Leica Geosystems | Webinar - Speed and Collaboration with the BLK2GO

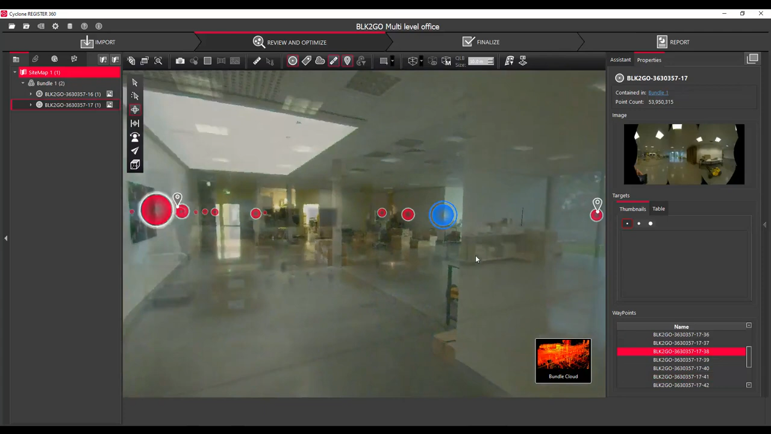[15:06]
These points are these waypoints are extracted at a set interval as determined at the import stage. Those detailed photos if you remember I took a few of those during the capture they can be seen in register 360 and opened up like so and saved out in
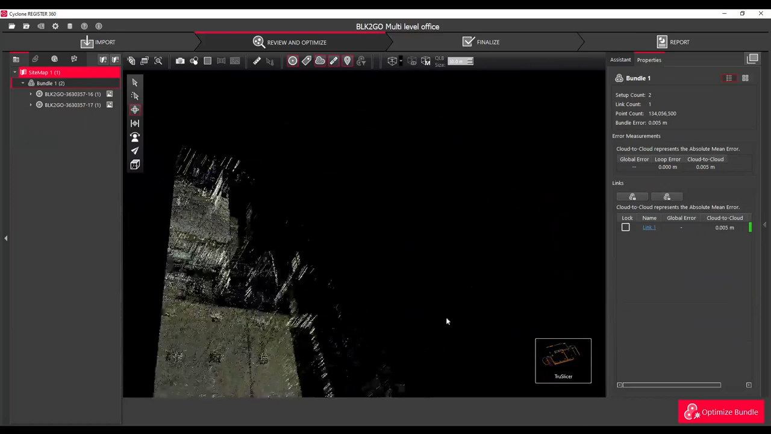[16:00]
I mentioned that there's two walks in here and what I've done is register them both together
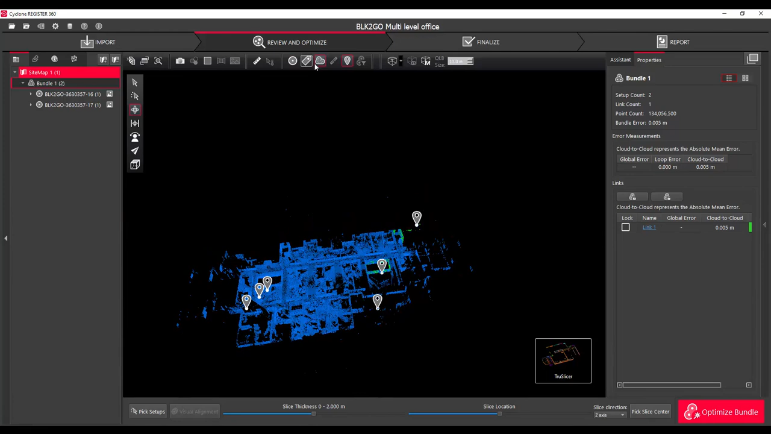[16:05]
through a cloud to cloud link and I want to show you what that looks like in the TrueSlicer.
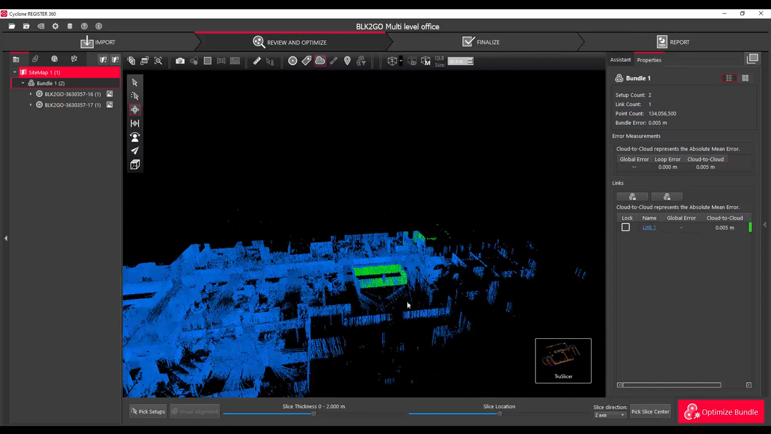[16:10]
The TrueSlicer is a really cool tool it allows you to take a
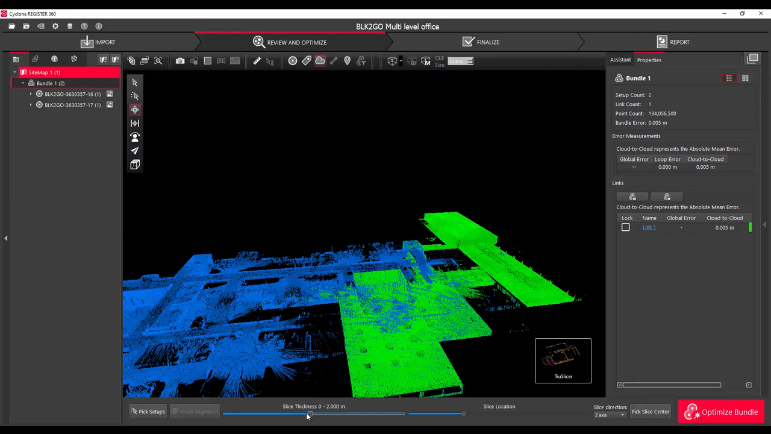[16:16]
really quick slice typically horizontally but you can do it vertically
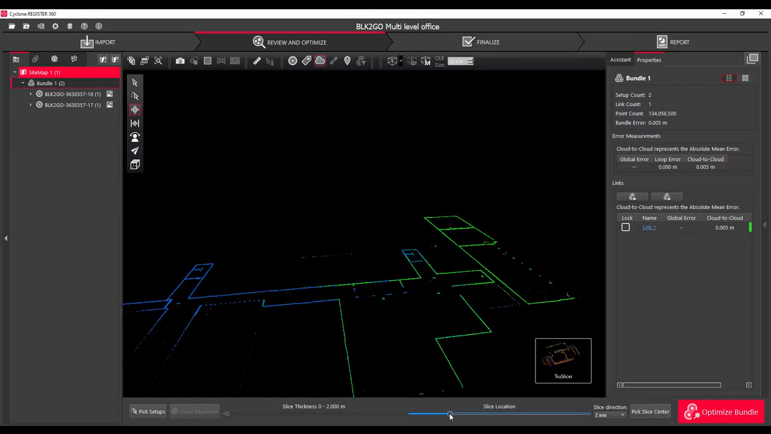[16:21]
as well through the data and you can visually see the quality of your registration. So what I'm doing now is making sure I'm in the top view in orthographic mode and now we're looking straight down on the walls. You can see straight away that the blue and the green scans line up really nicely.
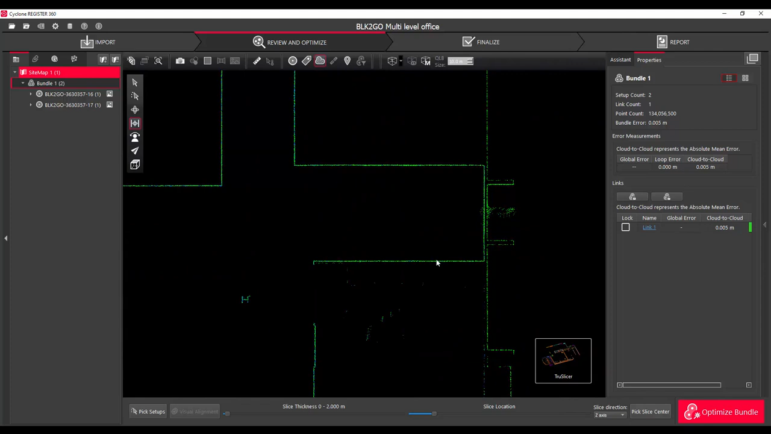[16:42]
So this indicates we've got a good fit between the two separate point clouds. This fit here was a shelf so that's the sort of detail you can expect.
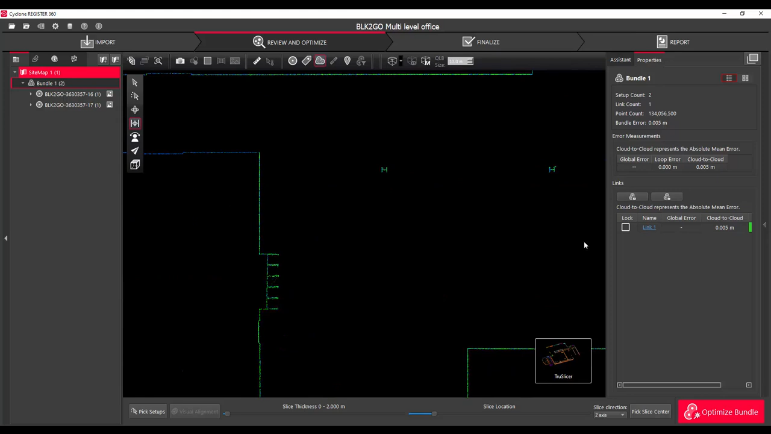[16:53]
So that looks great. You can also jump over to the x or the y axis
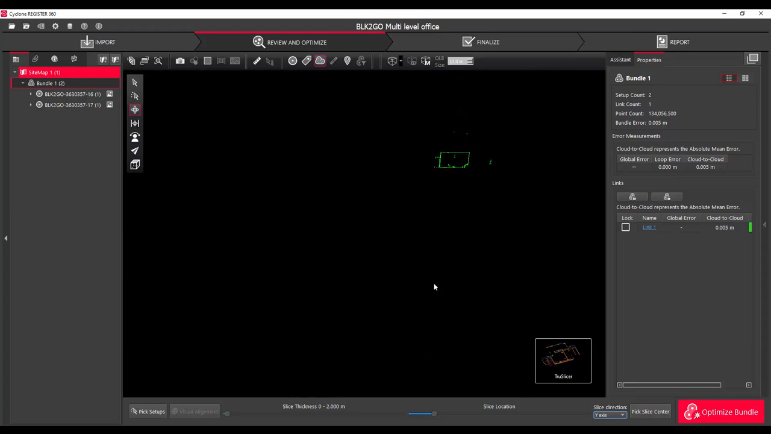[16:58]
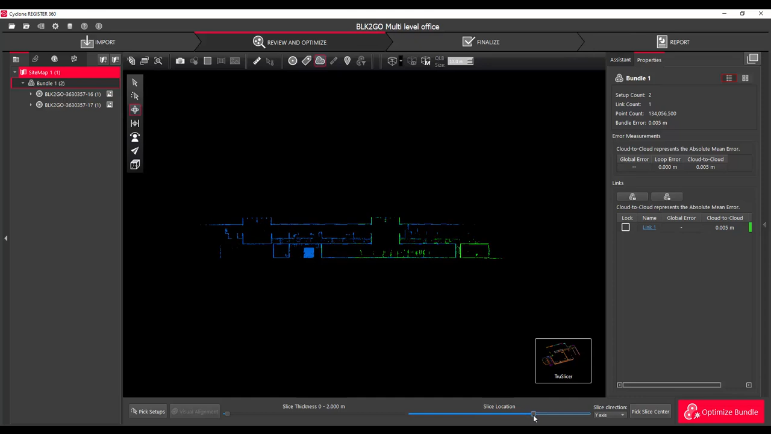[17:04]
and do a similar thing. You can slide this scroll bar through to pick a nice location and straight away you can see that that's looking quite nice as well.
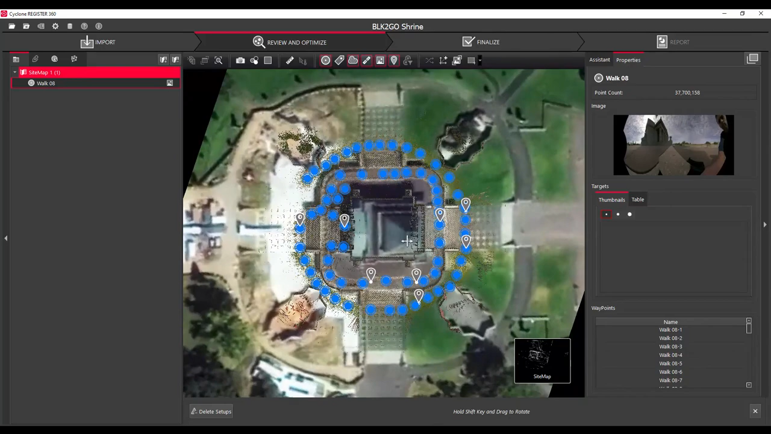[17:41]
This one was the Shrine of Remembrance in Melbourne and
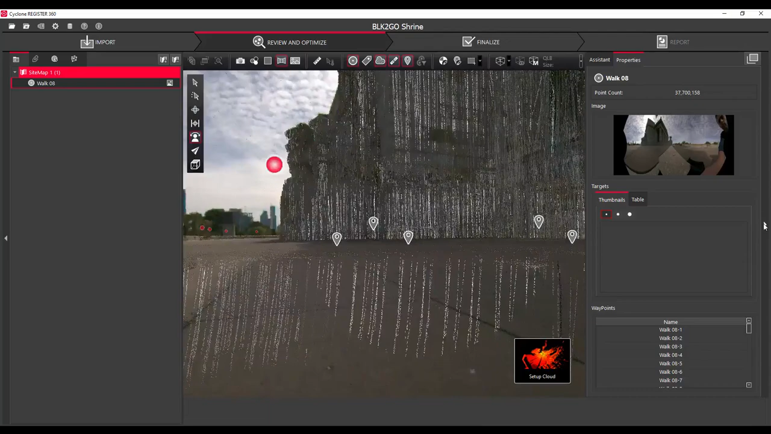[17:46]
it's just a really interesting data set that I thought you might like.
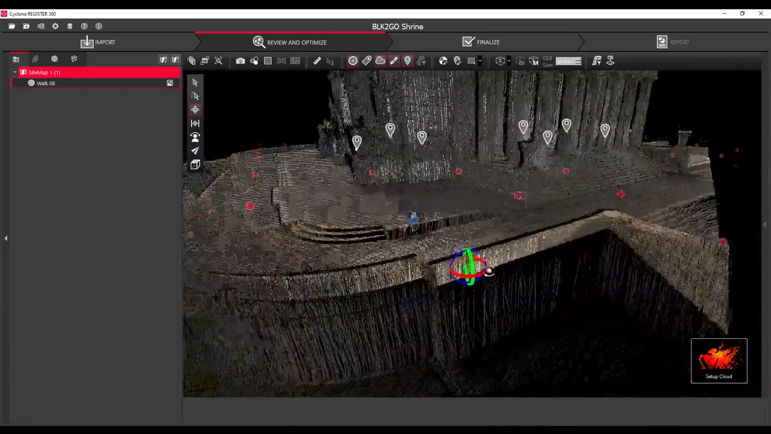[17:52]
It took probably oh I don't know about 10 minutes to capture. I did one walk around on the
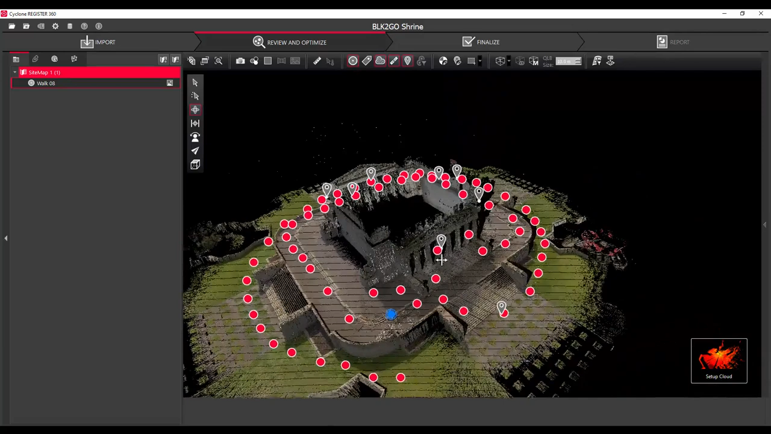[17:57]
top level around the building and then I went down the stairs and did another loop down on the lower level.
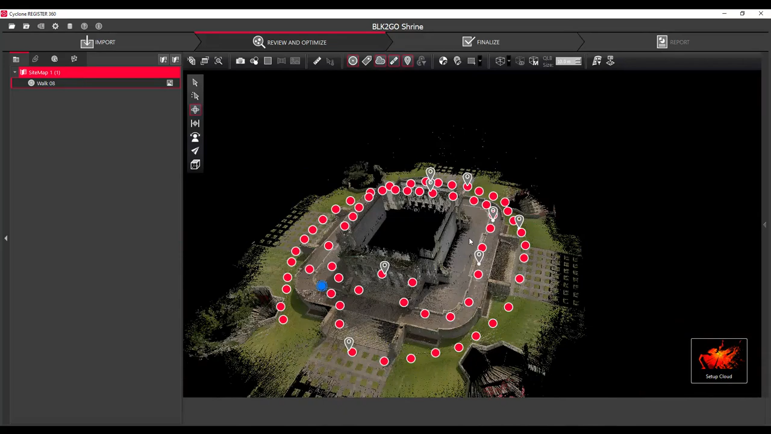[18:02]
Along the way I took some detail photos as indicated by these geotag pins.
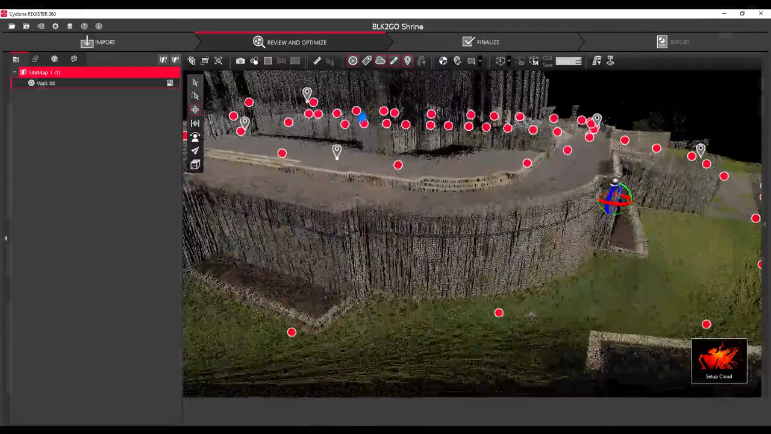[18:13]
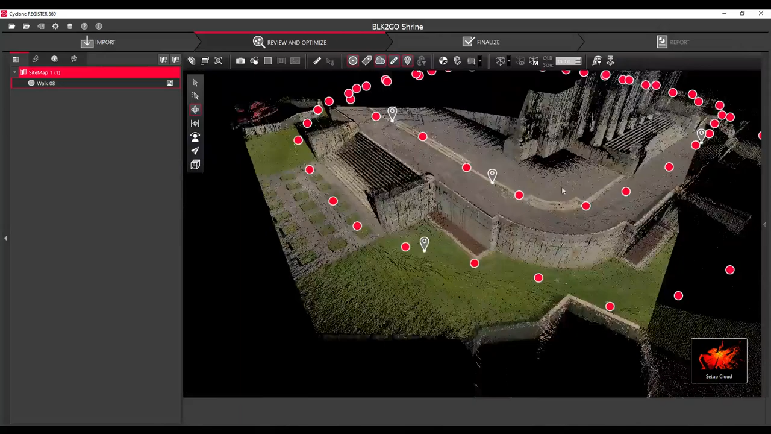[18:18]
I really like how the green of the grass has come through. Of course the point cloud is coloured by the photos.
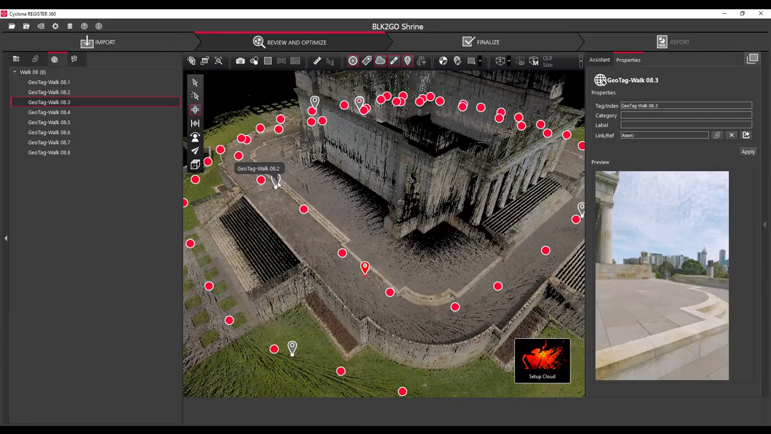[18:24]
Not these detail photos but the photos that are collected along the way by default.
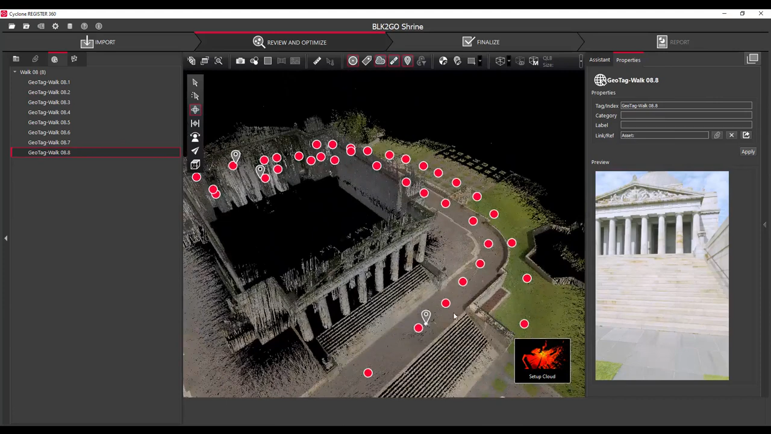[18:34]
So there's a shot just looking up the stairs to the main entrance.